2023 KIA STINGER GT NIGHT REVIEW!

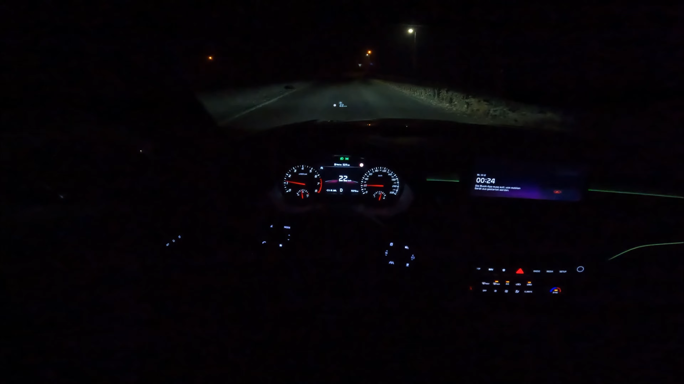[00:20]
it looks with the with the lights off we have a little bit of ambient lighting I set it to green because the car the car is outside green the car from the outside is green you can choose any color you want you have a color wheel and you can put any color you want in there we have a camera for the blind spot every time you do like the blinker the blind spot camera comes on every time you turn on the indicator and yeah let's